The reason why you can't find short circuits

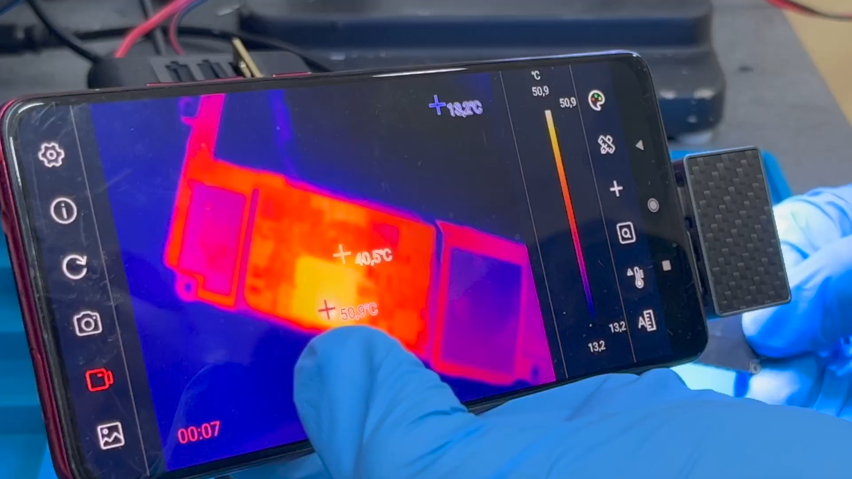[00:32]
On screen: scale top 50.9°C, scale bottom 13.2°C
and you do not find the fault. There are also faults where you find heat in the PMU, and the PMU does not actually have a short.
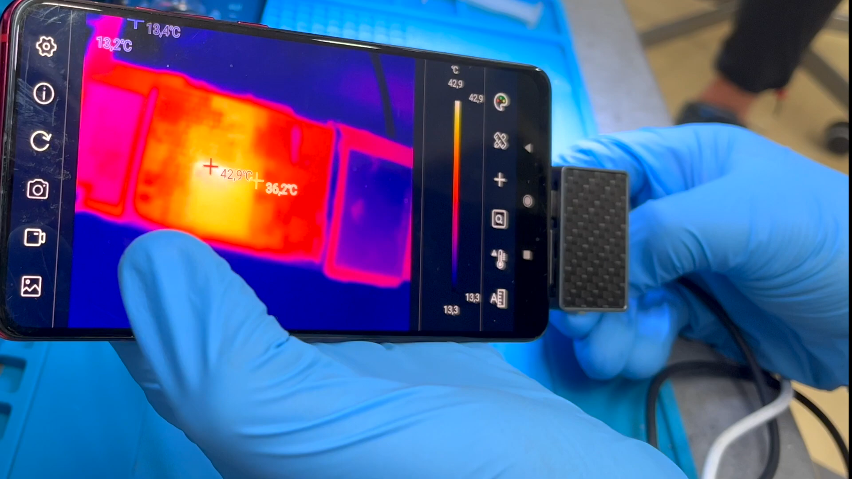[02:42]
On screen: max 42.9°C, scale top 42.9°C, scale bottom 13.3°C
and a heat measured with a thermal camera that can go from 30 degrees to 40 in the PMU, rising progressively as the board is turning on different functions.
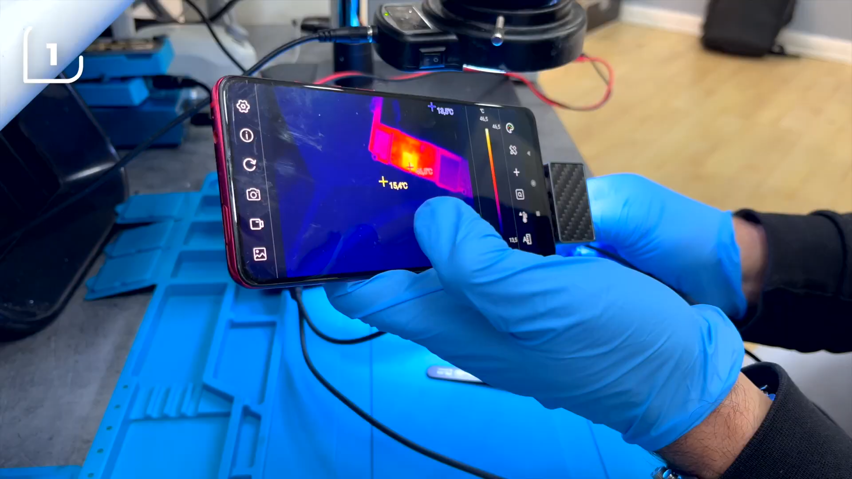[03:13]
and a minimum heating to 50 degrees, and that it heats this area of the PMU.
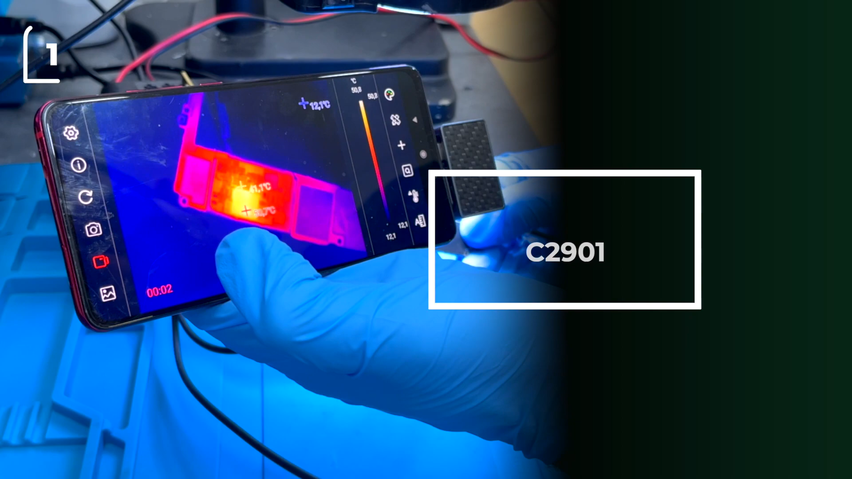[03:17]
We note that it does not heat the short capacitor,
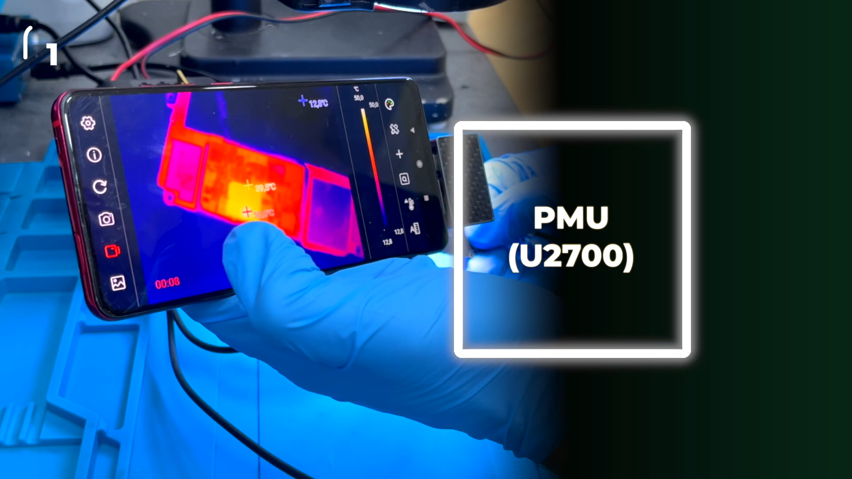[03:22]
but heats the PMU in this area that corresponds to the cut line, and thanks to the schematic diagrams, we can locate which line corresponds to the short.
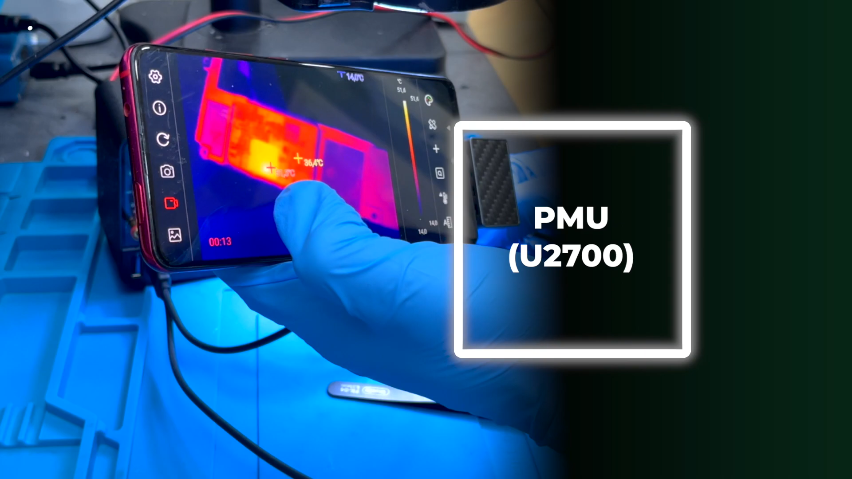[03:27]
2. So, we short the 60MA LD04 line that corresponds to the
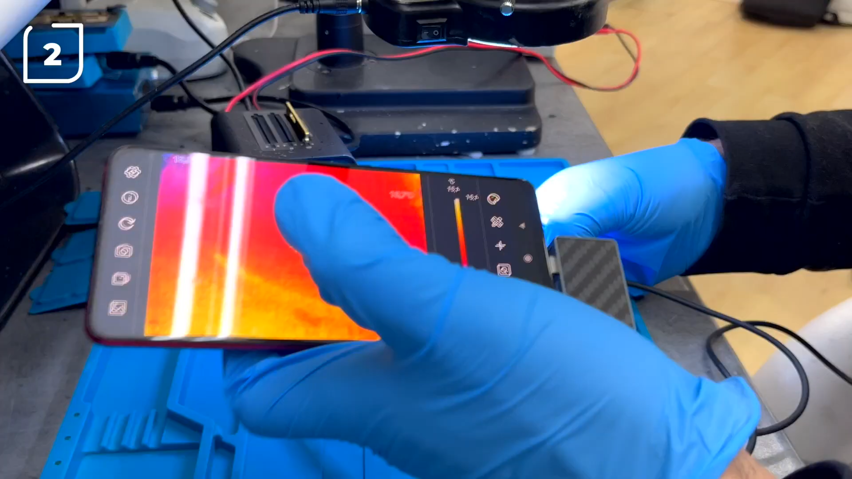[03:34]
PP0V8AOP line in the C1750,
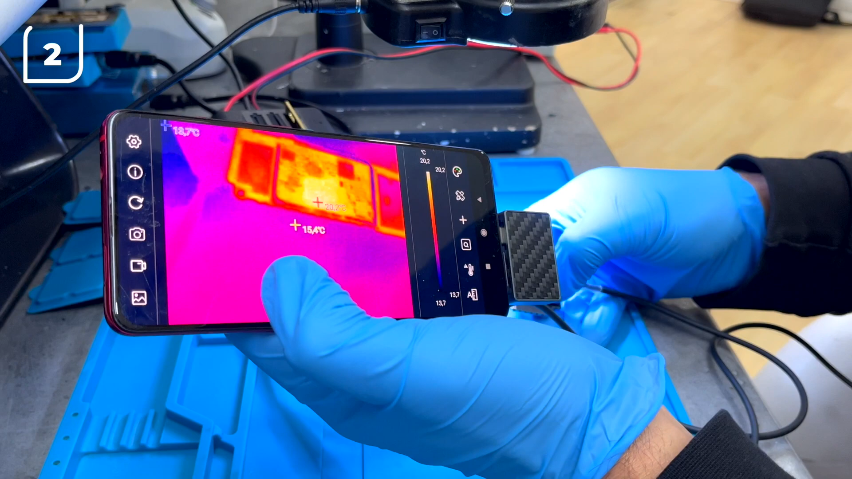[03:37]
and observe a consumption of 150mAh,
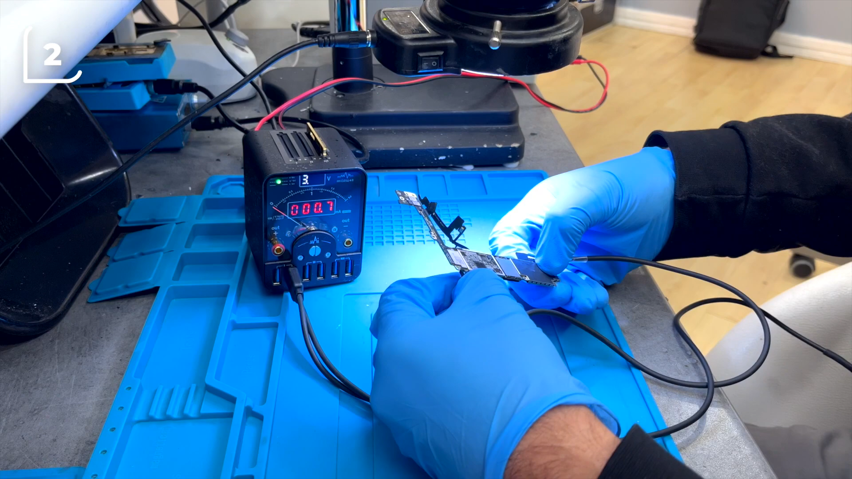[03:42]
and falls to 0mAh, and pulses 20 degrees and 22 degrees, that heats this area of the PMU.
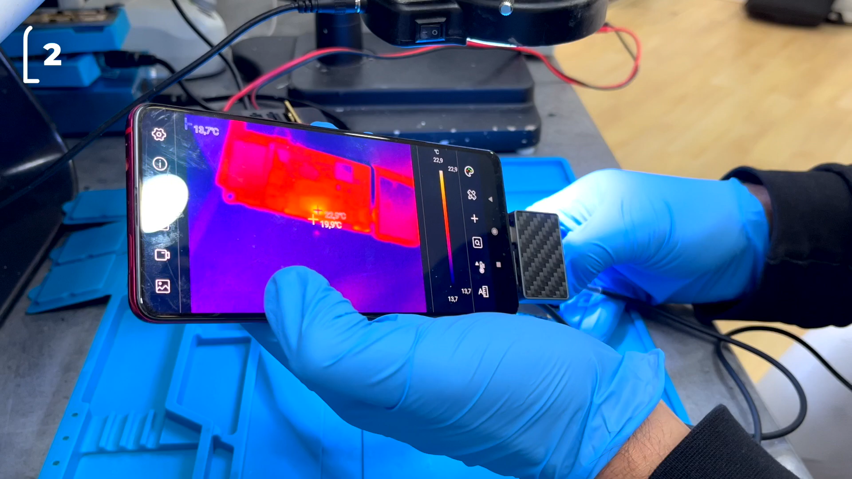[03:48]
We note that it does not heat the short capacitor,
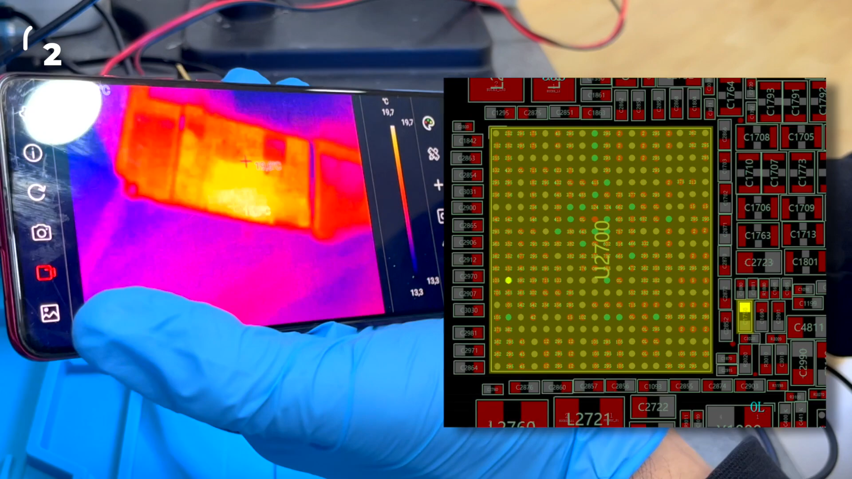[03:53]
but it heats the PMU in this area, which corresponds to the cut line, and we can also locate it thanks to the schematic diagram.
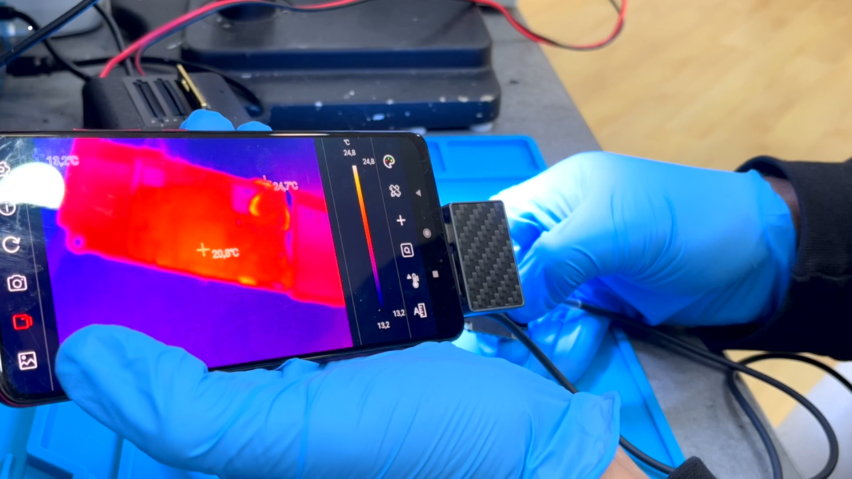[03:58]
3. Now, we short the 1000MA LD05 line that
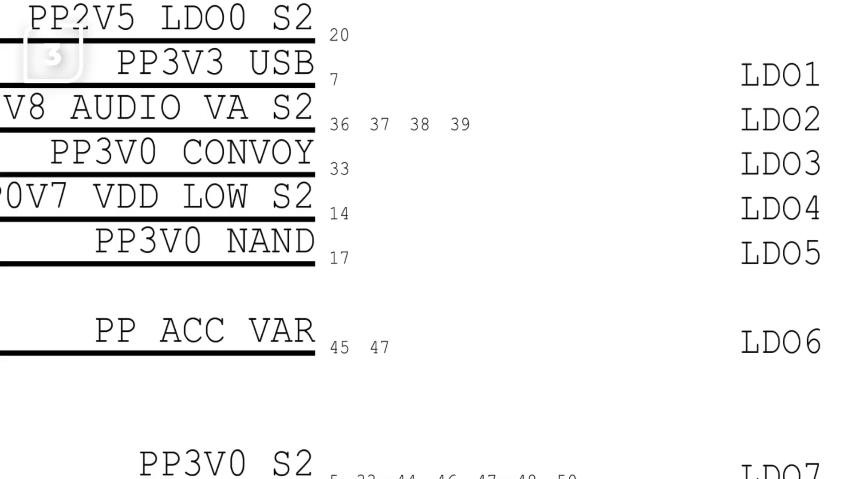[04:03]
corresponds to the PP3V0 NAND line on the C2650, and we can see a 2000mAh consumption without turning on,
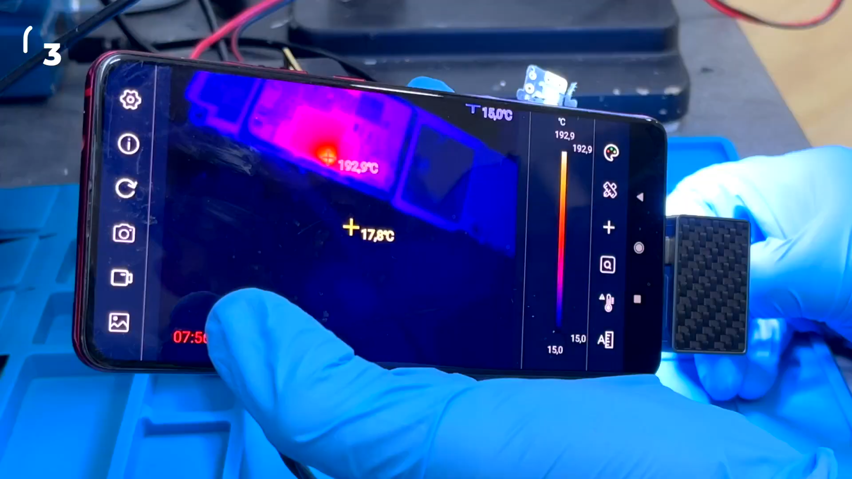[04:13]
On screen: max 192.9°C, min 15.0°C
and that it heats the shorter capacitor at 190 degrees. 4. Then we short the 250MA LD06 line corresponding to the PPACCVAR line on the C2906,
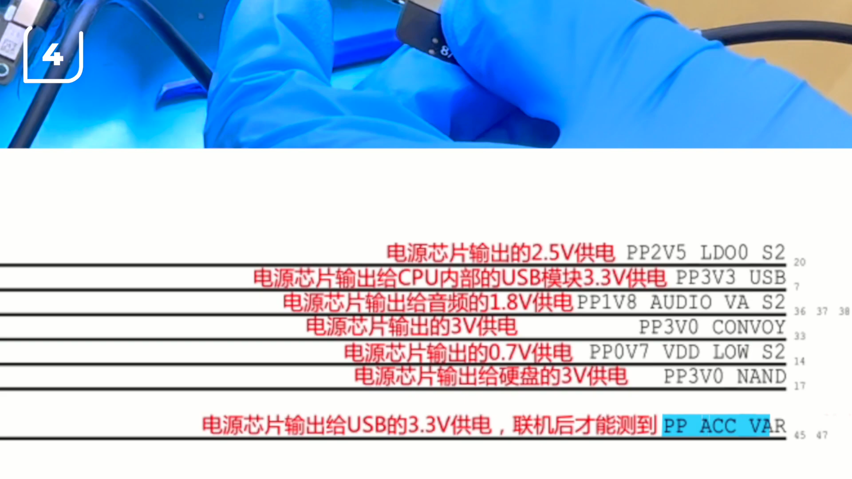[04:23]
and we observe an unusual consumption rate.
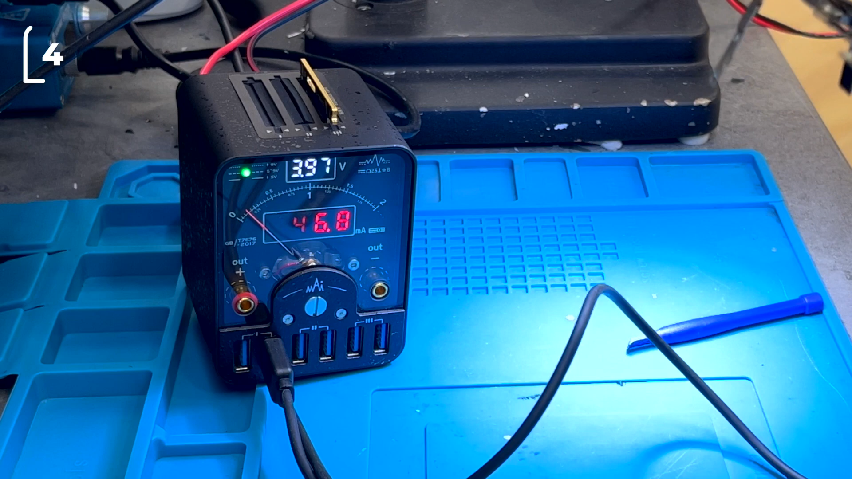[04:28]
It goes up and down, and heats the PMU, but the hot zone has nothing to do with the shorted line.
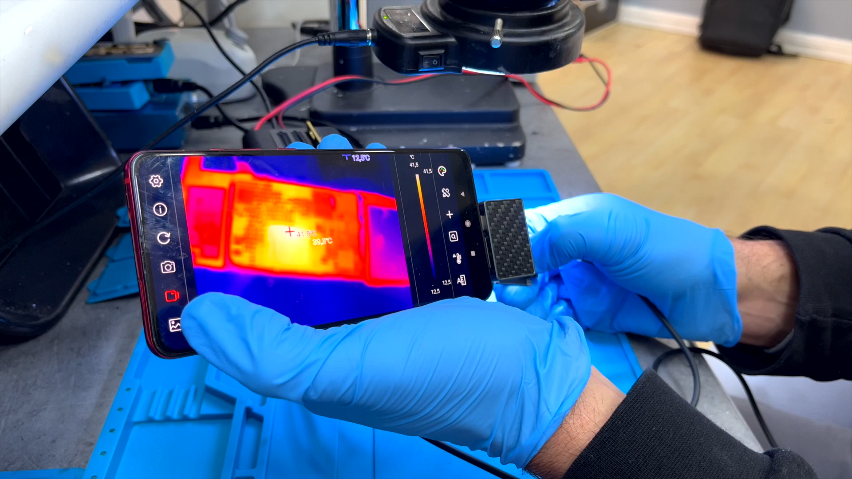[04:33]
From here, we can already conclude several things before moving on to the study of the buck line. 1. Some of the shorts in the LDO do not freeze the consumption.